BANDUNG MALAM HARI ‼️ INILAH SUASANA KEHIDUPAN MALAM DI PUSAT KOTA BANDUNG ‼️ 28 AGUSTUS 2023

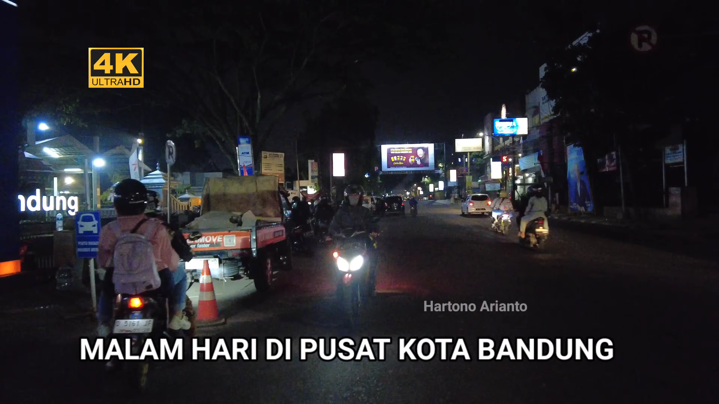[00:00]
Nah tampak seperti ini ya, suasana di depan stasiun Bandung ya, tampak tadi ada pemasangan tulisan ada feeder kereta api cepat ya,
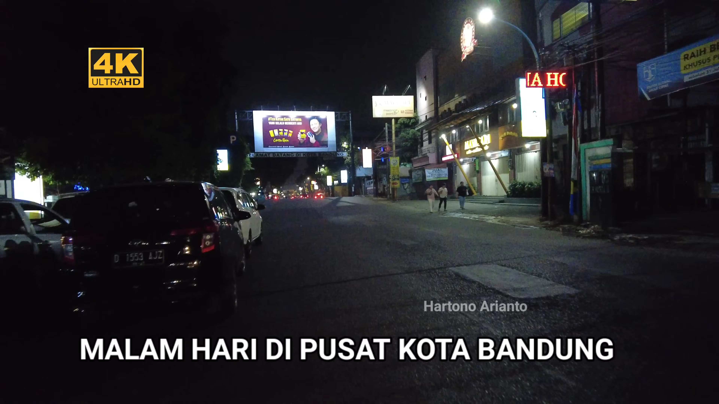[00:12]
berarti ini nantinya terkoneksi ya dengan kereta api cepat. Ini adalah suasana tempat makan Perkedel Bondon nih,
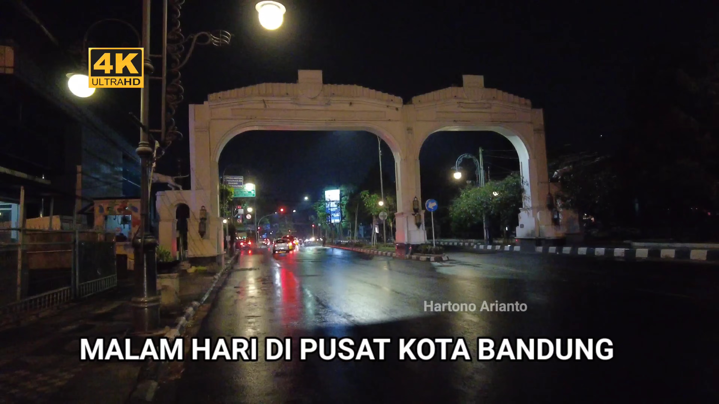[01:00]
ini adalah ujung dari Jalan Liau, tampak ada Gapura ya.
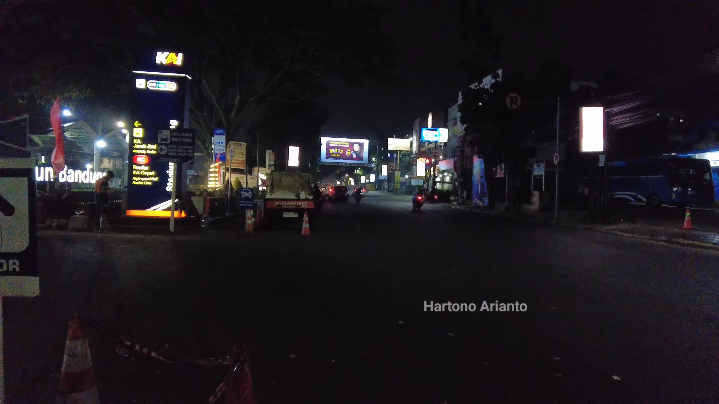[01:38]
atau tepatnya ini adalah jalan Kebon Kawung ya. Nah, tampak seperti ini ya, suasana malam di kawasan Jalan Kebon Kawung ya, tampak sepi. Nah, tampak di seberang saya itu adalah Grand Sophia Hotel ya. Oke, pada video kali ini, saya ini malam-malam ya, sengaja untuk menelusuri kawasan pusat Kota Bandung. Dan kebetulan hari ini adalah hari Minggu ya,
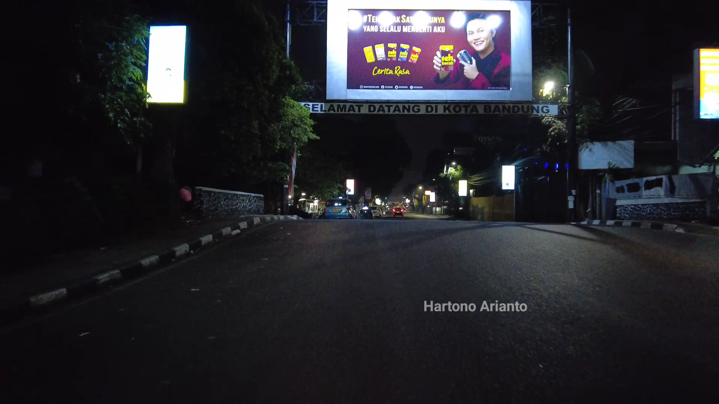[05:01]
Nah, tampak seperti ini ya, suasana di kawasan jalan kebun kabung di malam hari ini.
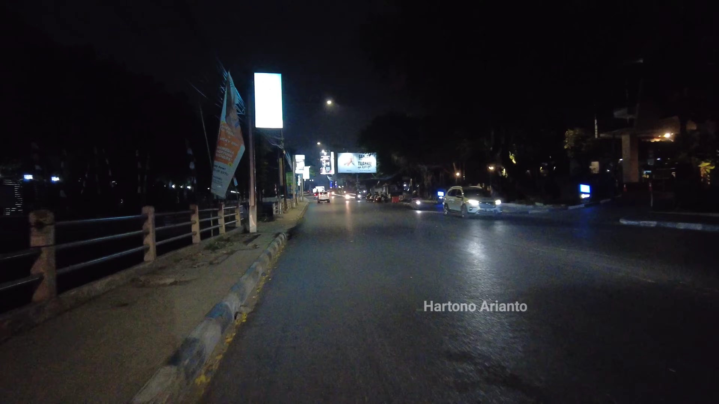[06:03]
Sangat berbahaya ya, kalau berkendara di tengah malam ini.
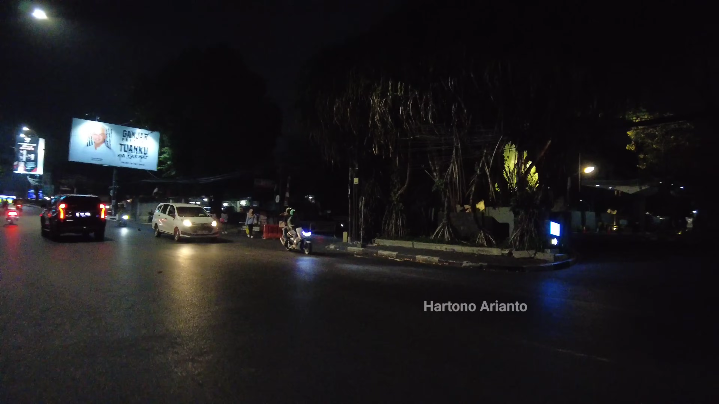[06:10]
Nah, ini saya memasuki jalan setelah lagi ya, tampak di kanan ini adalah Hilton. Tampak seperti ini.
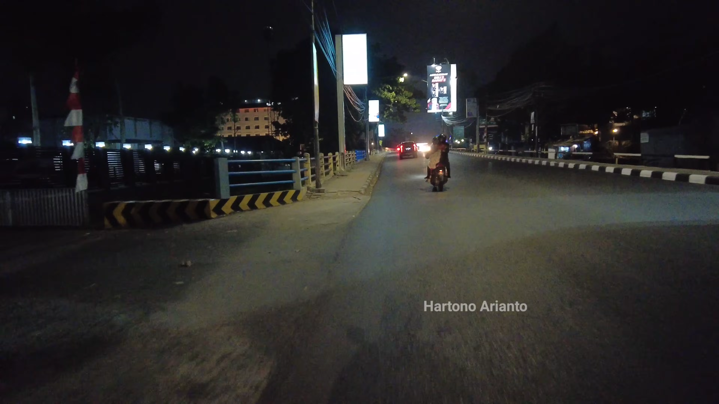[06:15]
Nah, ini kalau malam enak ya, jalannya lengang ya.
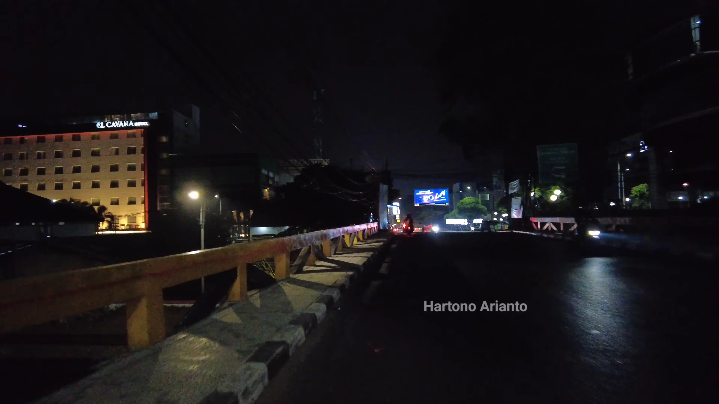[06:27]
Nah, ini kawasan jembatan yang dibawahnya jalur air kereta api ya.
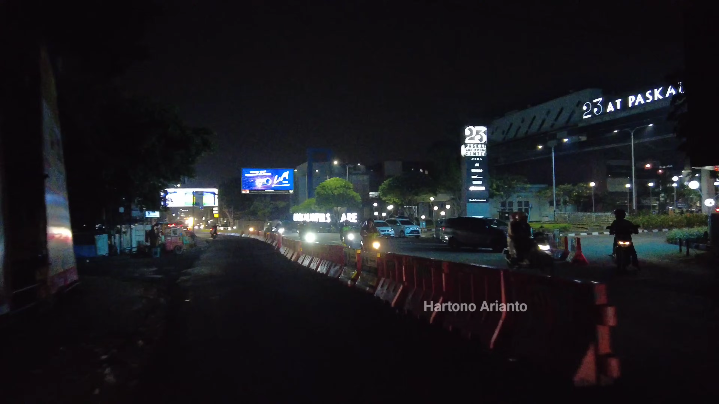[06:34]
Nah, ini Pascal Hyper Square ya, malam hari seperti ini.
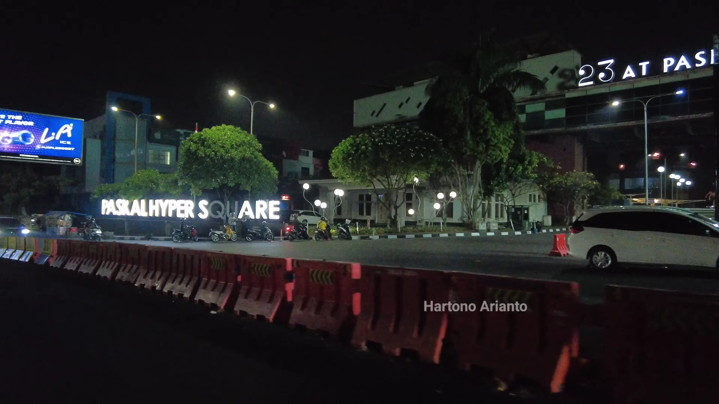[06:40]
Dan sepertinya sudah tutup ya, untuk jam menjelang sebelas ini, pernah tampak seperti ini.
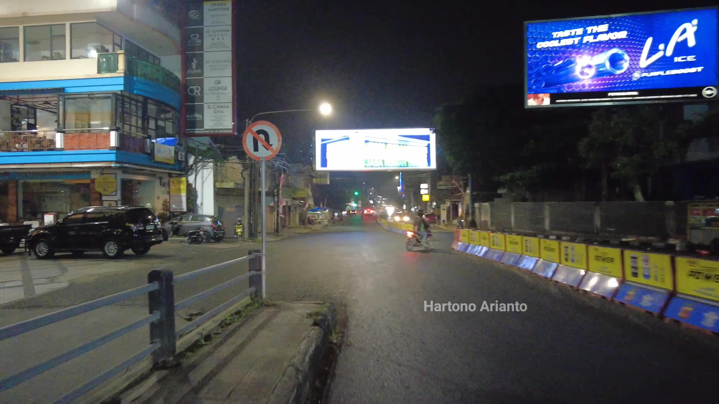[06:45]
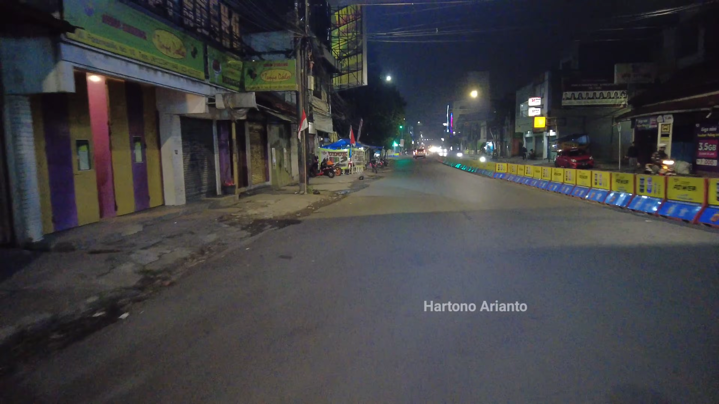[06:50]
Nah, itu dibuka ya, untuk akses lurus mengarah ke arah Gargu Jati yang nanti tebusnya ke arah jalan astaranya.
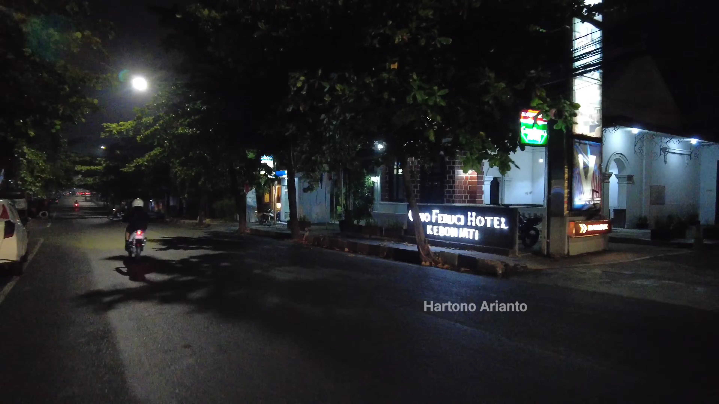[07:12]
Nah, ini ada Gino Versi Hotel, jadi ke Bonjati ini saya memasuki jalan ke Bonjati ya. Oke, mudah-mudahan di jalan tidak apa-apa ya. Karena, ya begitulah kalau malam hari itu,
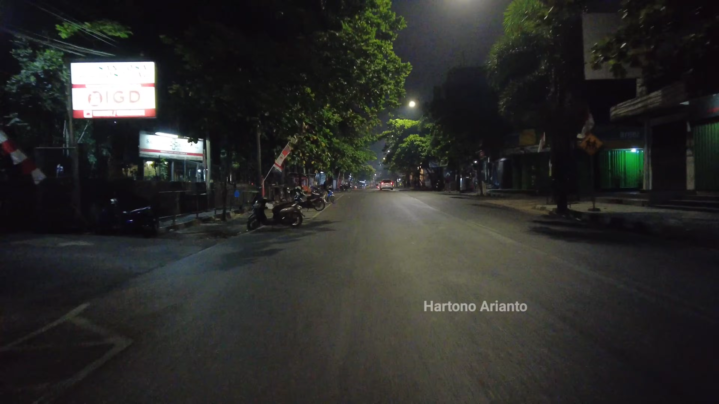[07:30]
takutnya ada kejahatan ya. Karena kalau malam hari itu sepi jalanan. Nah, ini suasana jalan ke Bonkawung seperti ini. Dan ini memasuki kawasan, stasiun, hall, kota Bandung. Oke, kita lihat nih.
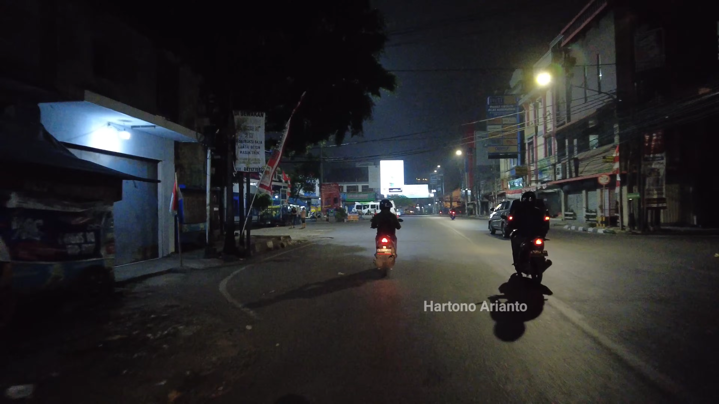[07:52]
Saya akan memutar dulu nih, untuk melihat.
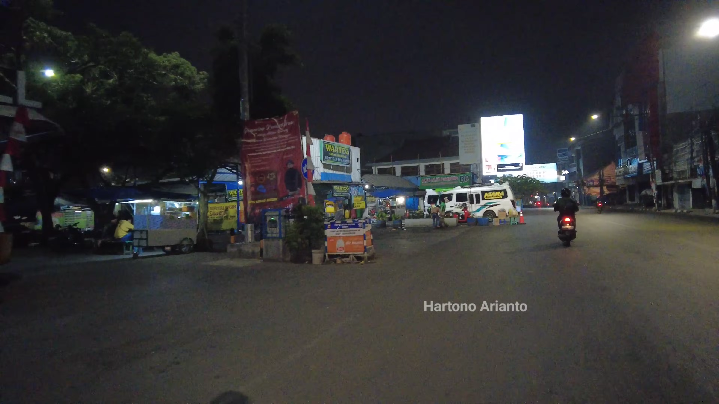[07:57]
Di sini tuh ada yang namanya Perkedel Bondon ya, tempat makan ya, dengan.
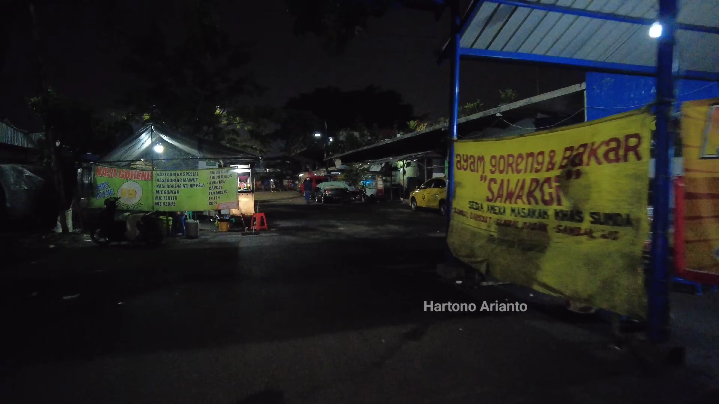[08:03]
Terkenalnya tuh dengan Perkedel Bondon ya.
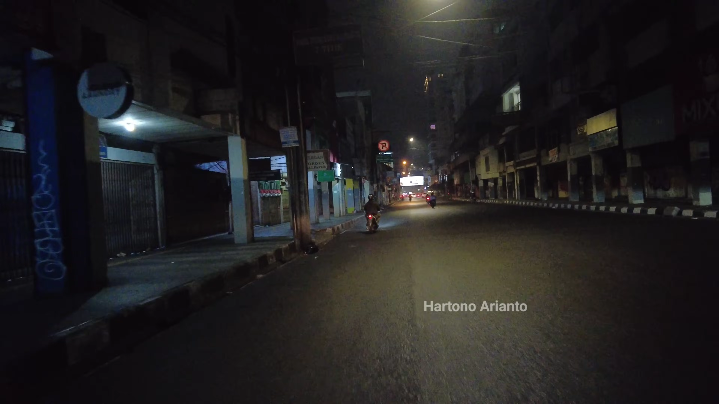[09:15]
yang pintu selatan sebelah sini dan yang tadi pintu utaranya yang untuk memutar dulu ke kawasan 2K1. Nah, inilah suasana malam di kawasan pasar baru seperti ini ya. Nah, ini sangat sepi ya. Nah, ini tampak di sebelah kanan saya ini adalah bangunan pasar baru trend center.
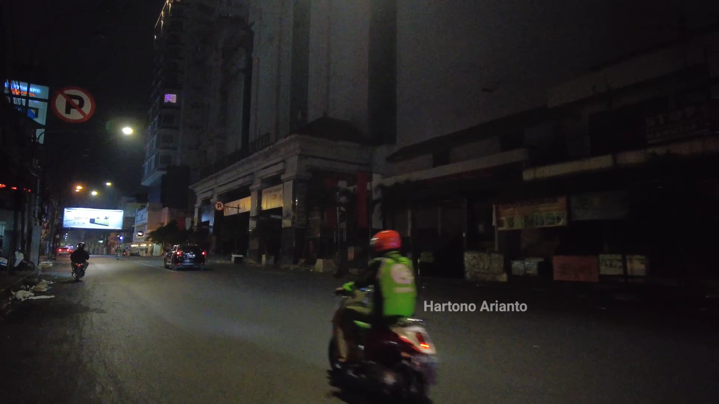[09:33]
Nah, tampak gelap ya.
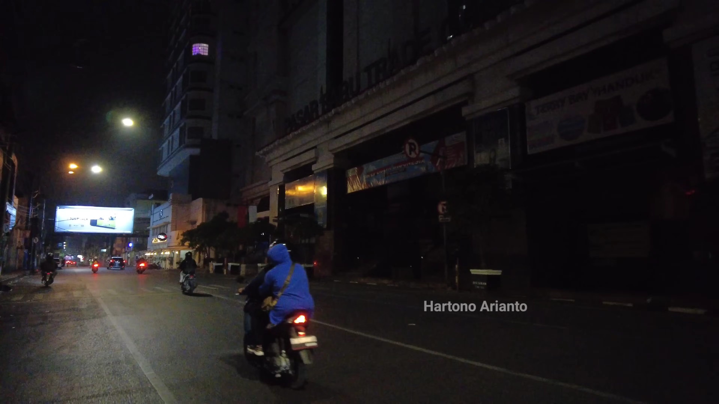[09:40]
Tidak ada penerangan ya di depannya atau di kawasan lobby pasar baru ini. Ini sebelah kirinya juga sama seperti ini ya.
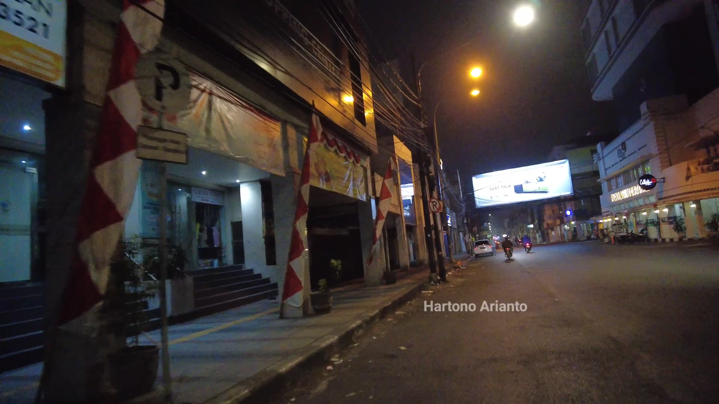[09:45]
Nah, ini pasar baru heritage tampak terang ya.
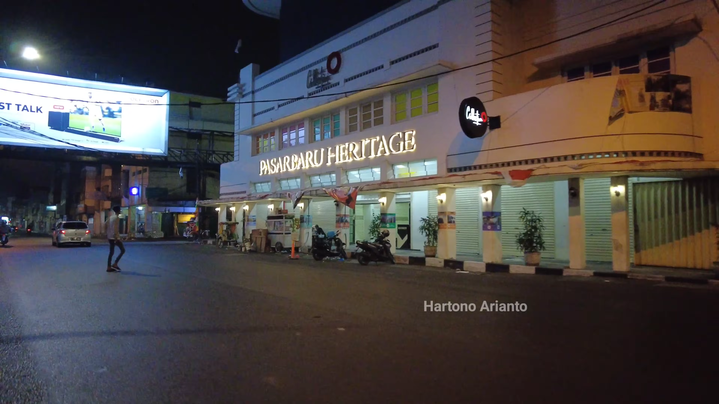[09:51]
Karena di sini ada hotel.
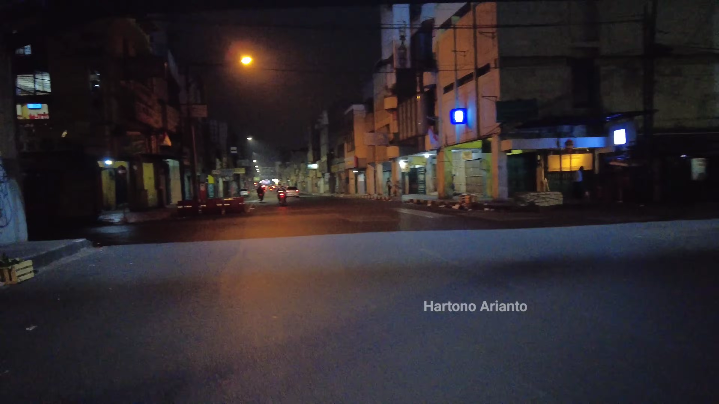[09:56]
Nah, ini jalan ABS-nya ke kiri. Tampak sepi ya ini kawasan Oto Iskandar di Nata, di mana di sini banyak toko-toko atau ruko-ruko toko kain atau toko bahan tekstil. Nah, di sini tampak sepi ya.